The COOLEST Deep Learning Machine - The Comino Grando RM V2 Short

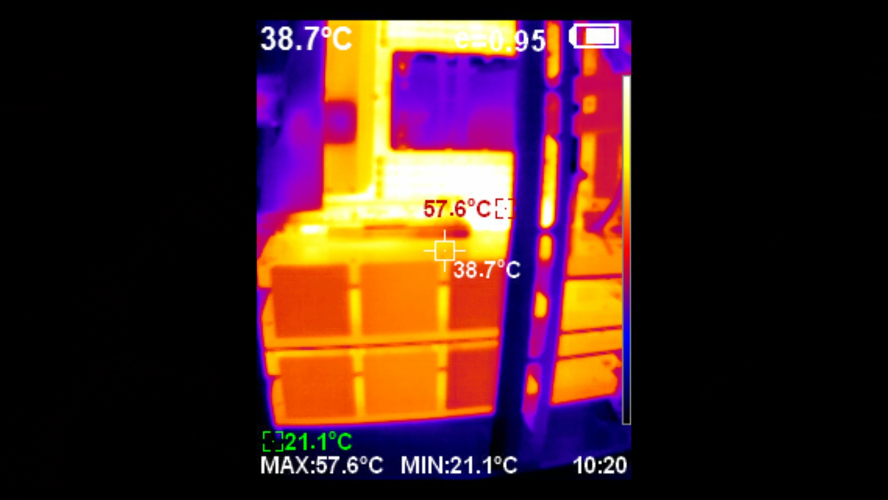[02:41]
On screen: spot 38.7°C, max 57.6°C, min 21.1°C
My guess is they clocked this down because that entire DGX Station ran off a single plug.
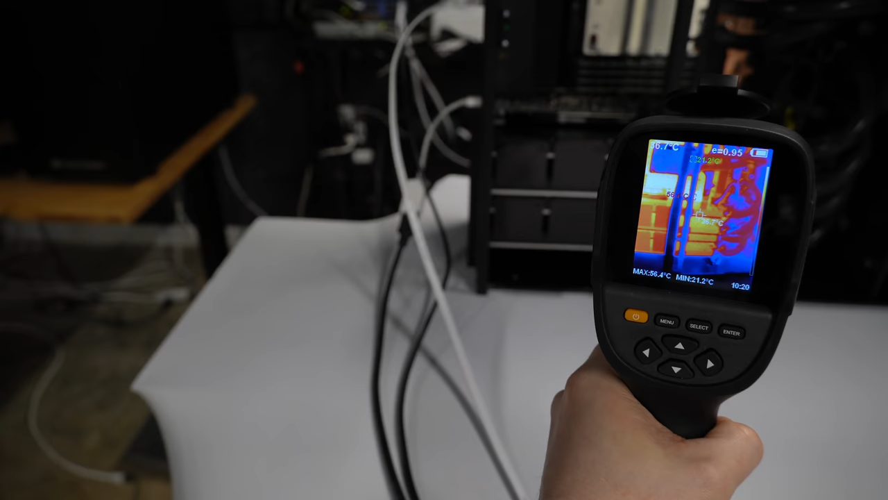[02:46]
On screen: max 56.4°C, min 21.2°C
So to do that, you've got to down something.